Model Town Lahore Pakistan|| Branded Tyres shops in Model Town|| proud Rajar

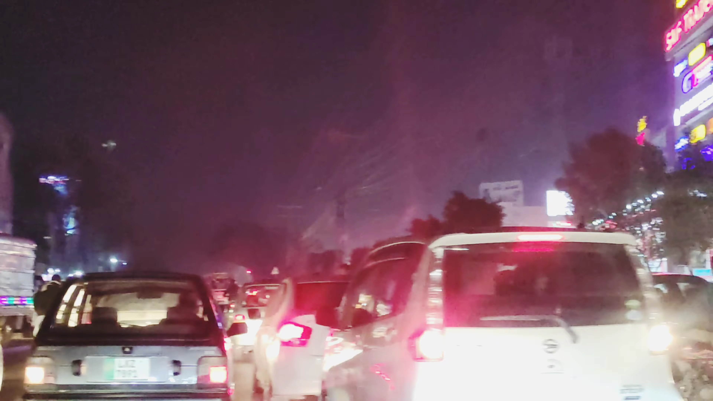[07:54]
यहाँ से हमने लेना है वापसी का रास्ता, टर्न लेंगे, यहाँ से यू टर्न है,
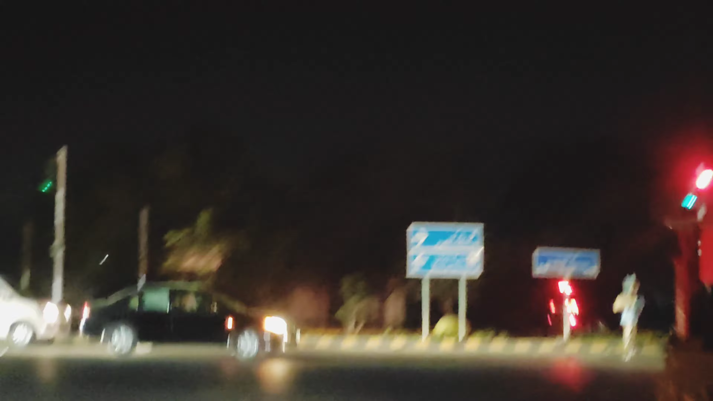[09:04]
अब यहीं से हमने लेफ्ट को टर्न ले लेना है और हम जिना हॉस्पिटल की तरफ से होते हुए मौलाना शौकत अली रोड पर जाएंगे।